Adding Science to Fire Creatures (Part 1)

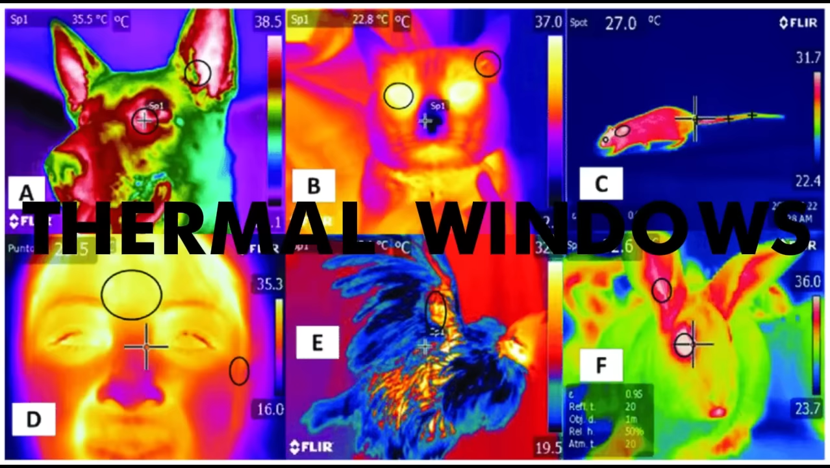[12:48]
You can also add thermal windows, regions of an animal's body surface that vary heat exchange with the environment, being opened or closed by changes in exposure and or blood flow.
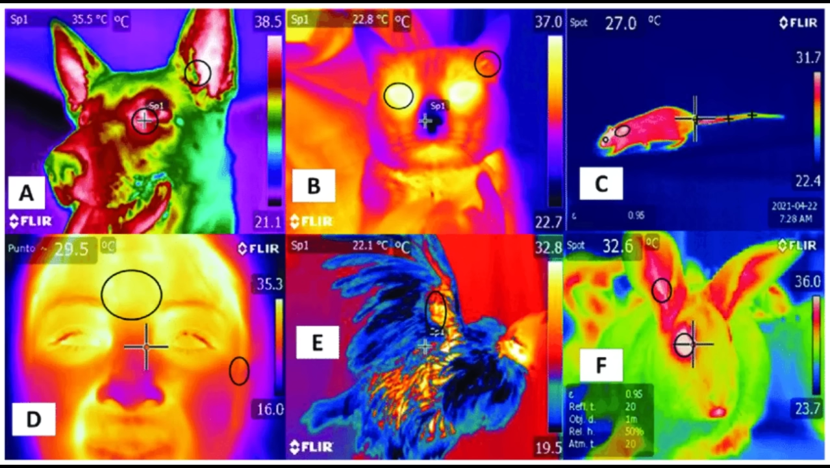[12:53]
Some of these structures also increase the animal's surface area.